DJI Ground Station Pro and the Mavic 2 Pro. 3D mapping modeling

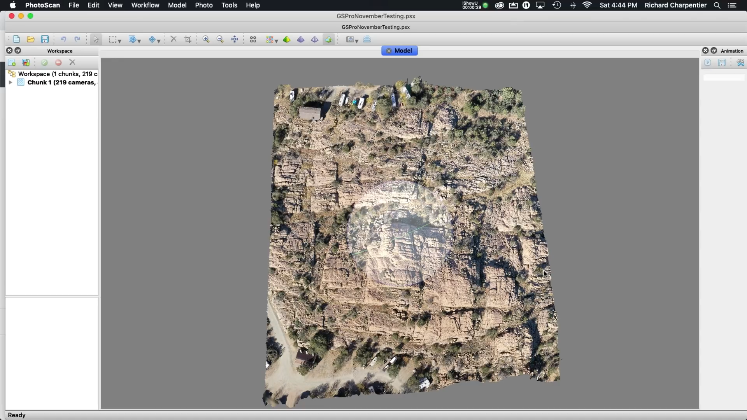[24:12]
i'm recording and flying at the same time so what we're looking at here right now i've got the model up in photo scan so this model was generated with our two ground station pro flights and in total 219 images went into creating this particular 3d model so looking at this ground station
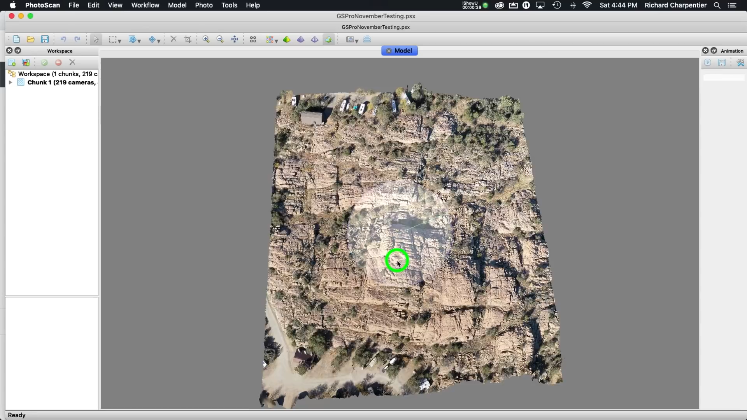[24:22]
pro did a pretty nice job i'm zooming in so i just tilted the 3d map a little bit you'll see that our trees are melting and not filled in and that's also because of where i was flying it so my cutoff point was right along here where i'm dragging dragging my cursor along to show you so that was about my actual
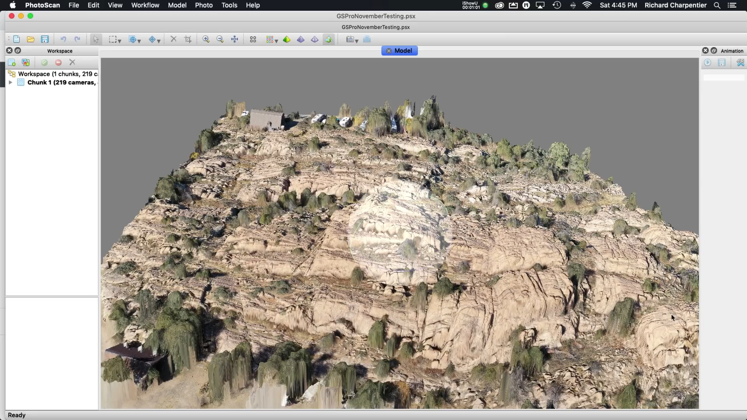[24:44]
cutoff where i was having the drone fly to the same thing can be noted down at the bottom edge of this map too but looking in the center area i've got to
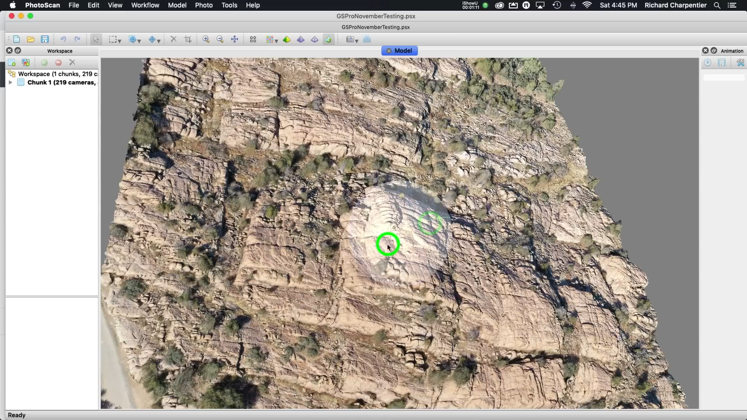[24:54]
say that this came out fairly nice and we've got some good detail as well looking into the canyons and getting a look at the rock formations you can really see where the canyon areas start and end so you can get an idea of water flow during monsoon season
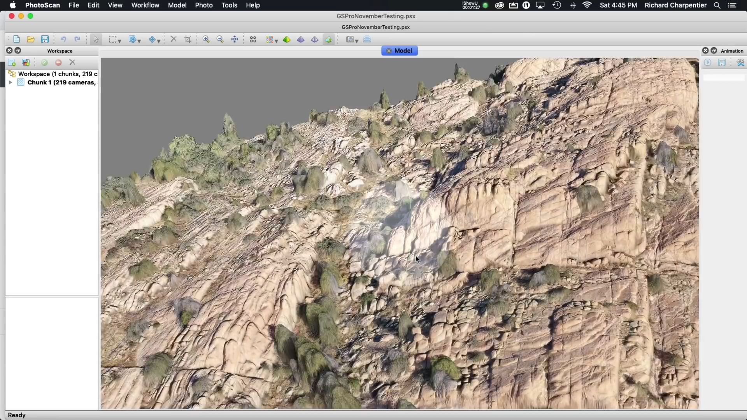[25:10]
bottom line ground station pro did a pretty good job now beyond just looking at this on photo scan so i'm just twisting that around take
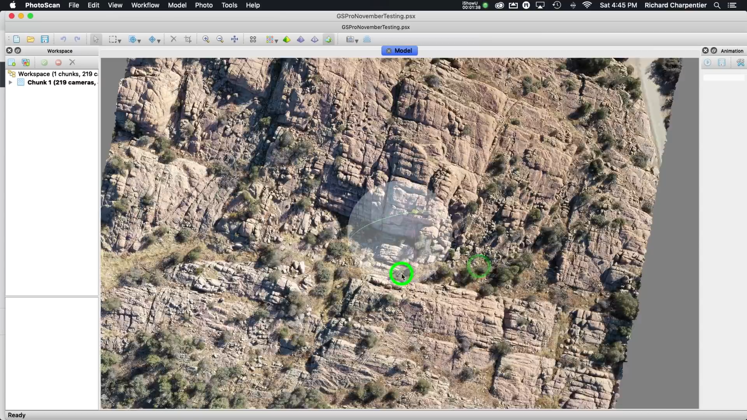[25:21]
a look at the rocks again so not bad the area that i really wanted to capture has come out fairly
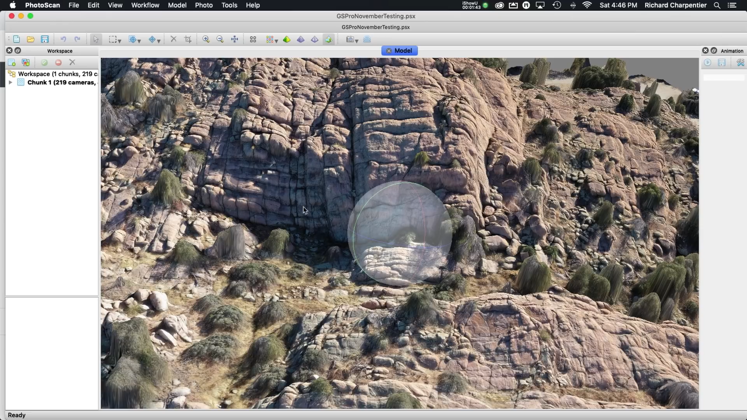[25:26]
well i also did this let's pull up google did this on drone
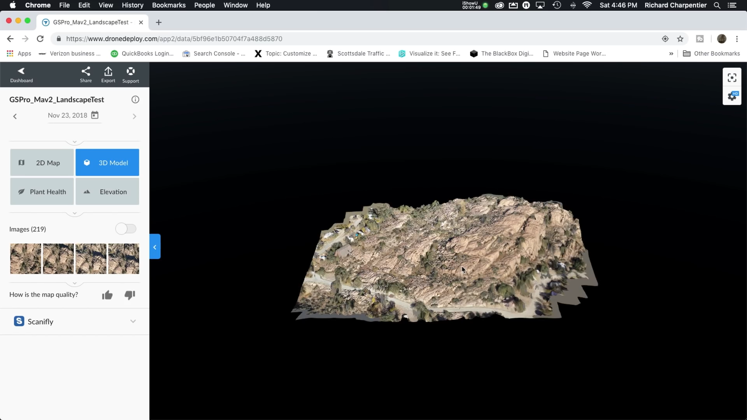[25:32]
deploy as well so looking on drone deploy we've got a pretty
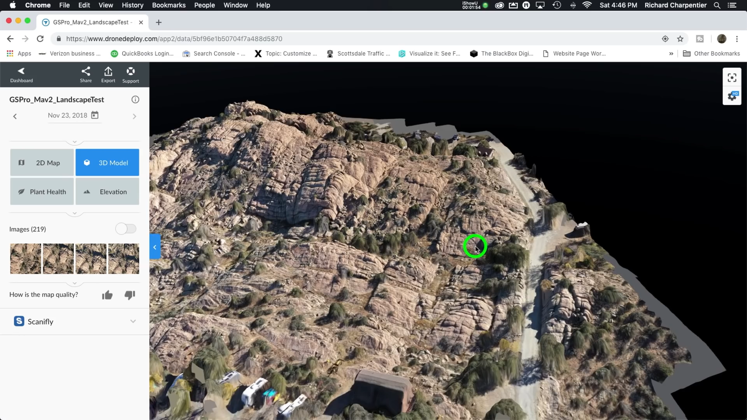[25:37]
decent model again so i'm liking the look of this the textures look